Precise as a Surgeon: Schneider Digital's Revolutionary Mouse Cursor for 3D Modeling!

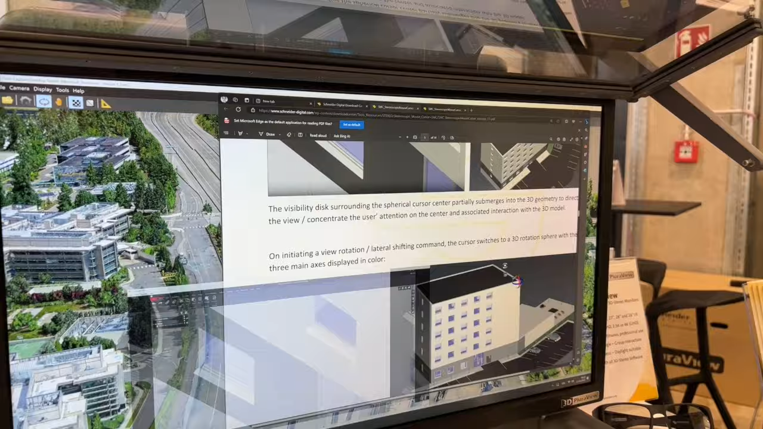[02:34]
I can also see here in the video how the cursor from hexagon works.
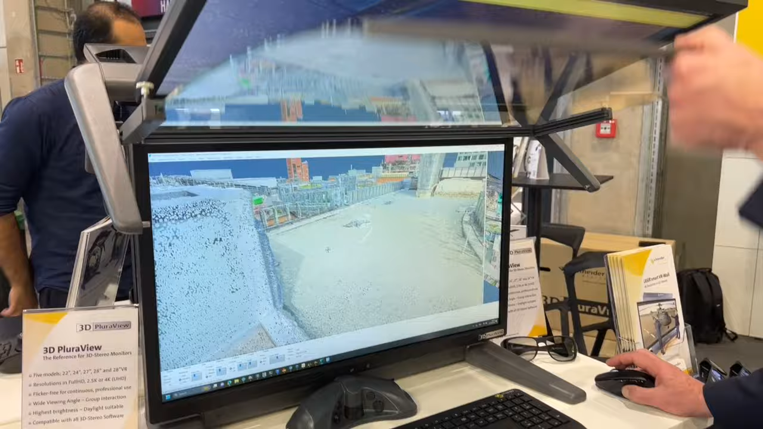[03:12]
I think here for the preparation this way is better to demonstrate where the cursor is,
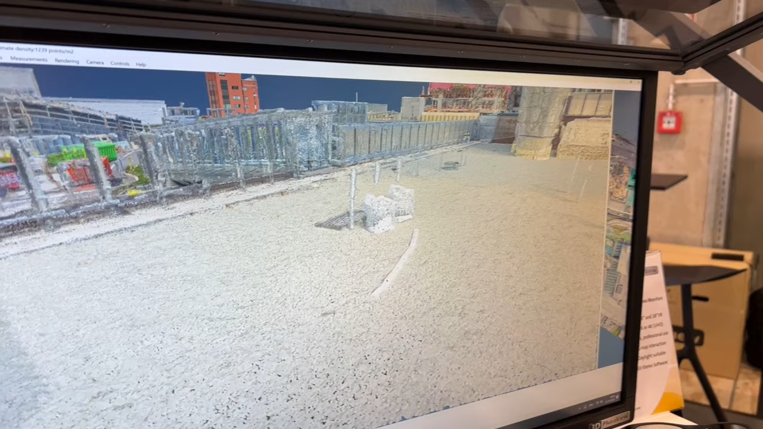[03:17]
is your rotation point.
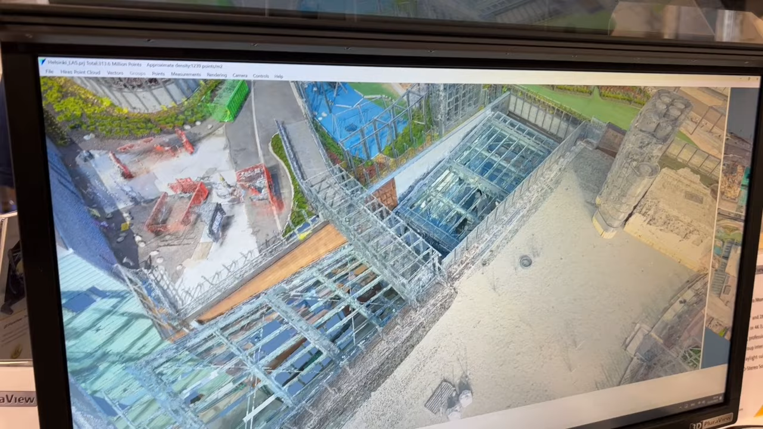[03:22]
So you can go in a totally different corner and then you see the rotation.
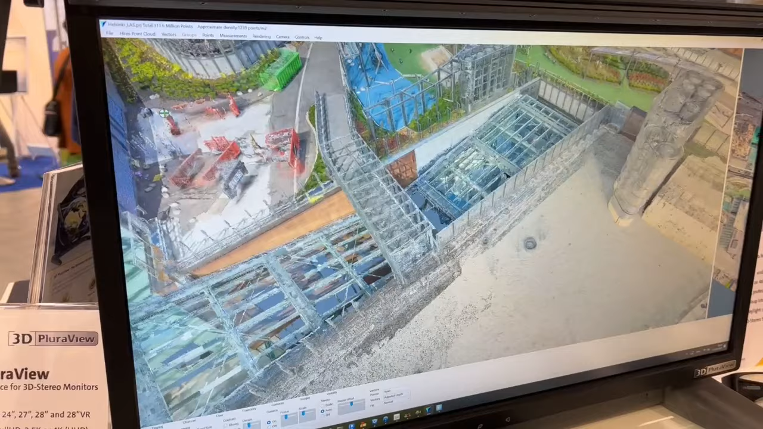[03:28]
You always rotate around your cursor.